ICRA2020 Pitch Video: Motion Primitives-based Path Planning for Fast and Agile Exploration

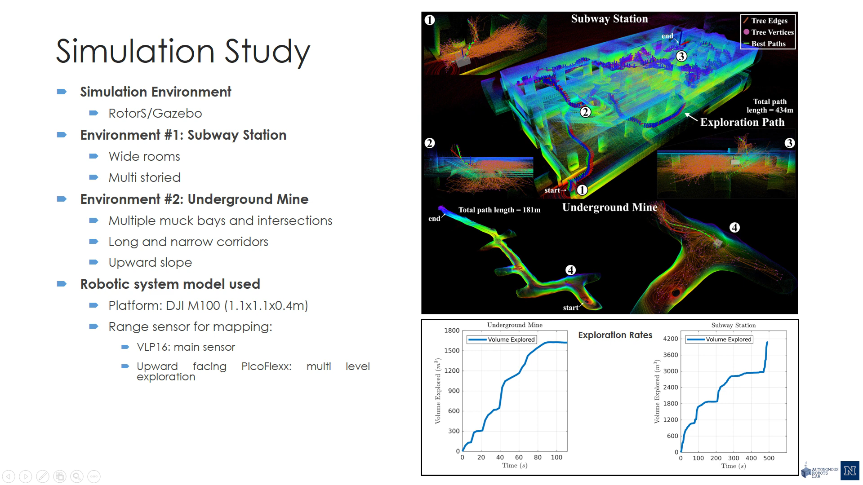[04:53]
The next experiment was conducted in a model of an underground mine. The mine consists of long and narrow corridors having multiple muck bays, intersections, and a slope at the end. The results of this mission are shown in the bottom half of the right-hand side figure. The plots at the bottom show the amount of volume explored as a function of time.
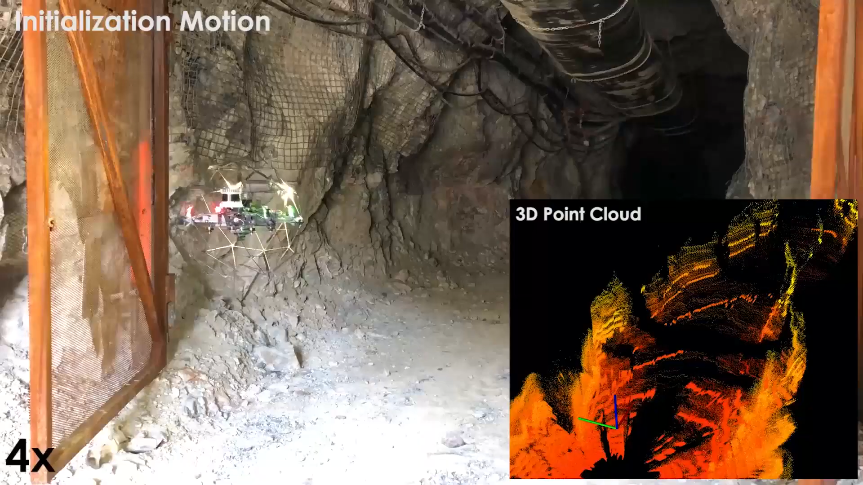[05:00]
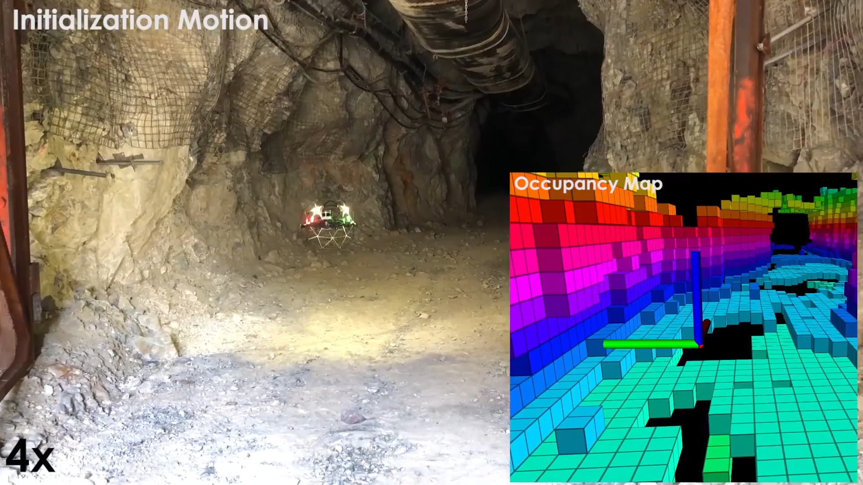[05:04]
This experiment, in particular, demonstrates the rapid exploration behavior of the planner even in the constrained space of the mine.
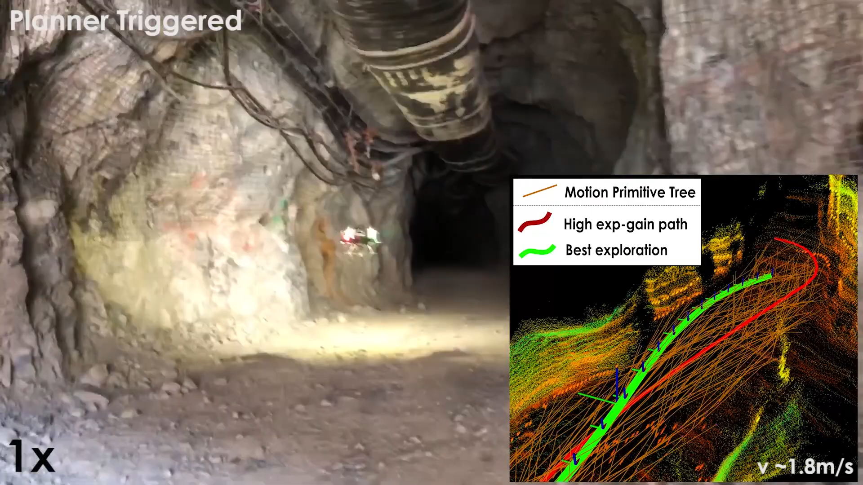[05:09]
The robot was deployed near the entrance of the mine, autonomously entered the mine, and continued to progressively explore the main drift at an average speed of 1.8 meters per second.
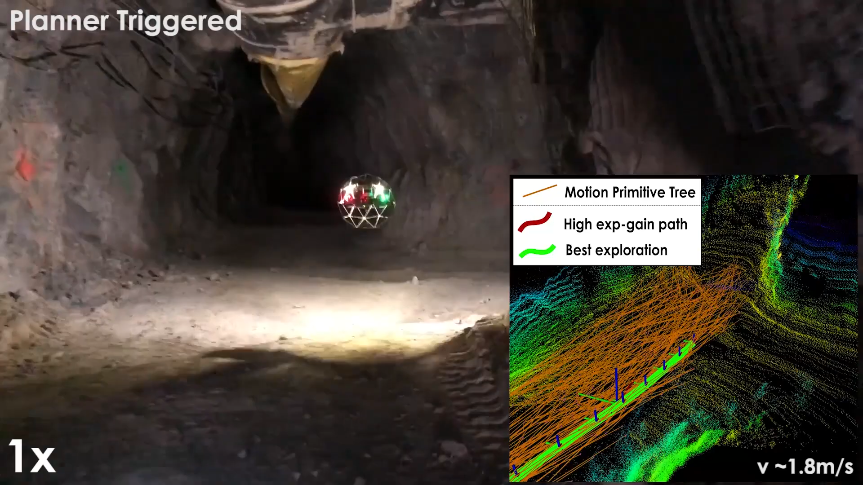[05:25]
Visible here is the tree of motion primitive paths sampled by the planner using 3D acceleration inputs.
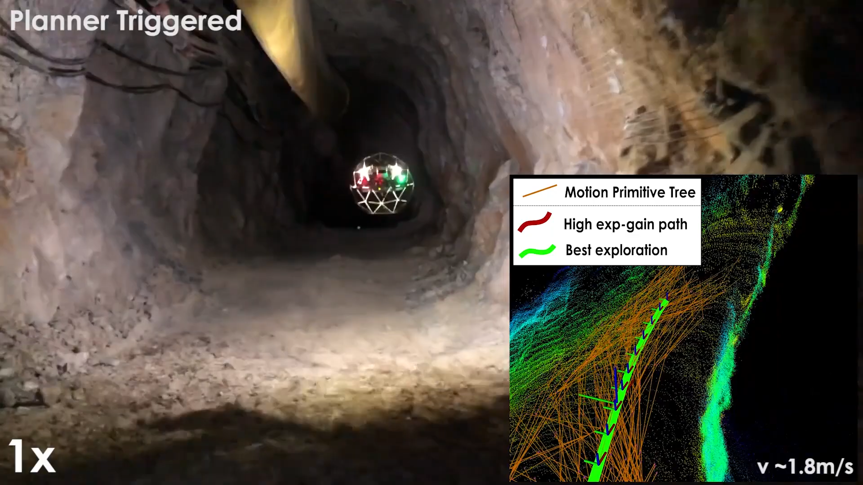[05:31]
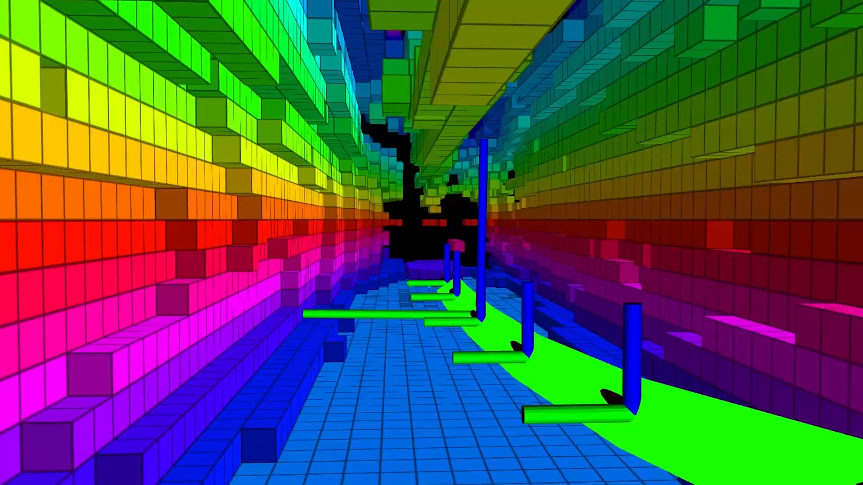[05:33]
The selected best path, which maximizes the calculated volumetric gain,
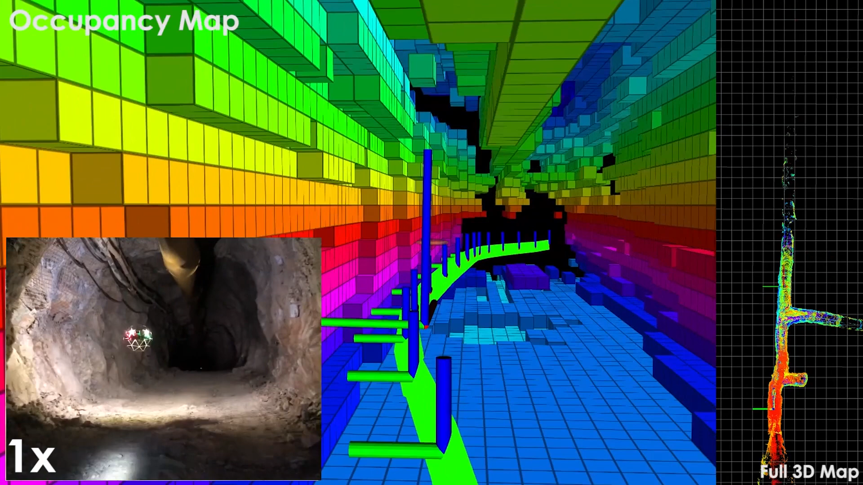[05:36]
respects the planner's safety constraints, and maximizes the path similarity metric, is also shown.
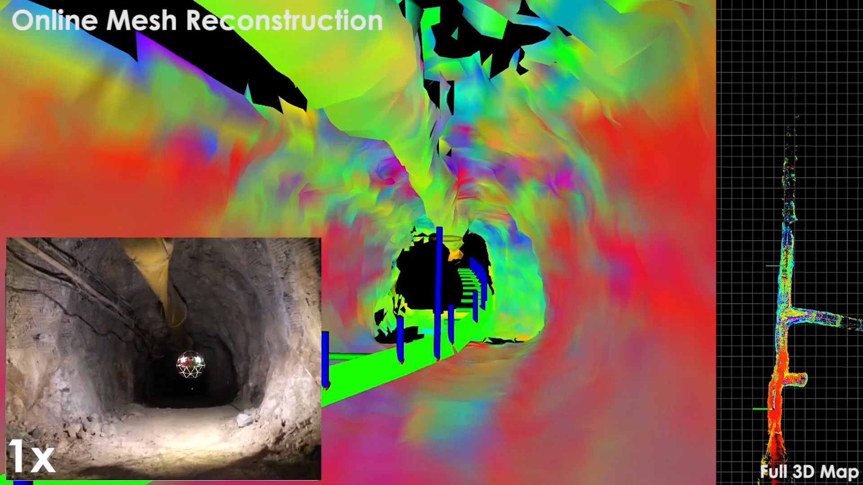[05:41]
The dark and dusty conditions, combined with the constrained nature of the mine, demonstrate the safe and rapid exploration behavior of the planner.